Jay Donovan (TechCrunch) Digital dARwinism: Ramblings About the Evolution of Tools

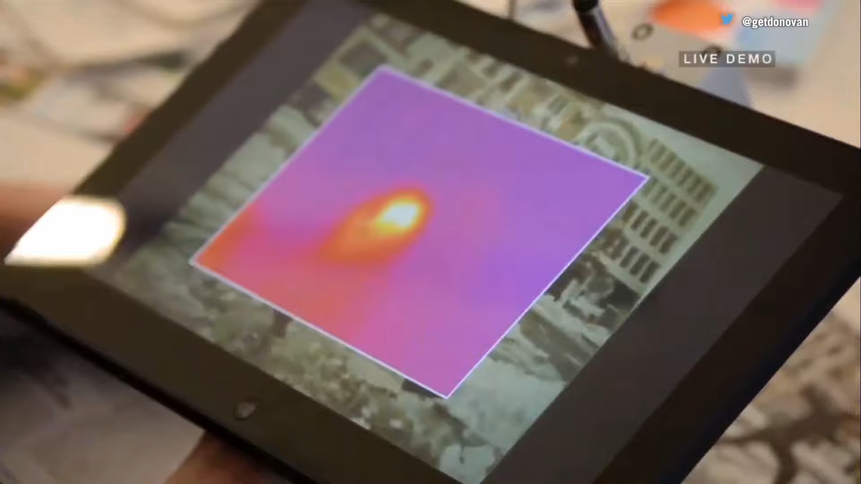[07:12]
And even one of my favorites, Matayo, before they were bought by Apple, had thermal touch experiments going where we can interact with the real world through locally heating up areas and then scanning that. So we're not going to really look at that.